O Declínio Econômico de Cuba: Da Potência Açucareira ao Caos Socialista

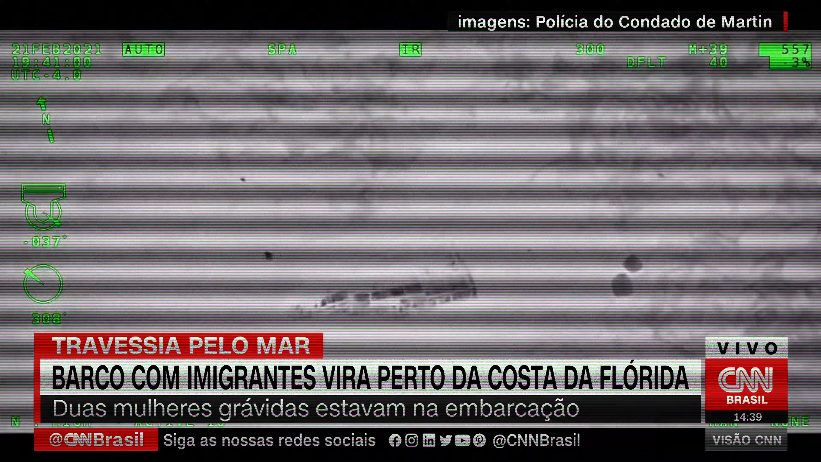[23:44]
Os passageiros já estavam no mar, havia 16 dias, e entre eles, duas mulheres grávidas. Enquanto o governo vive uma vida de luxo e sem problemas.